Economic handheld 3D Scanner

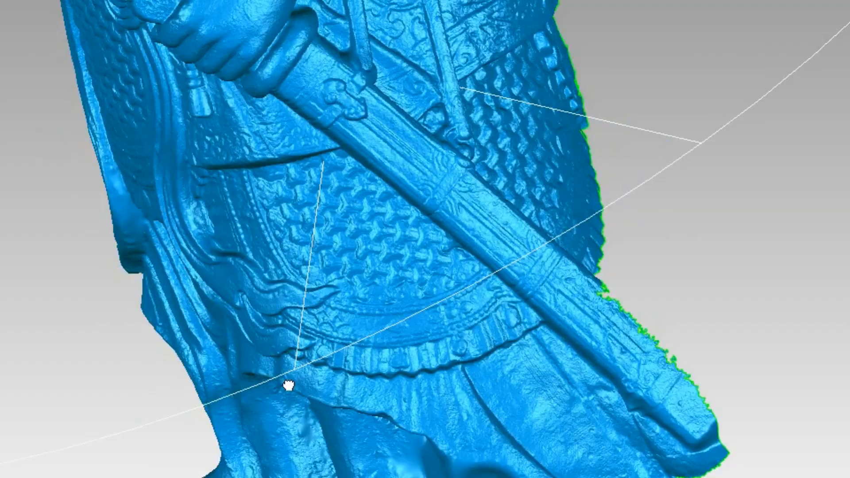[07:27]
They offer great flexibility with two types of lighting areas.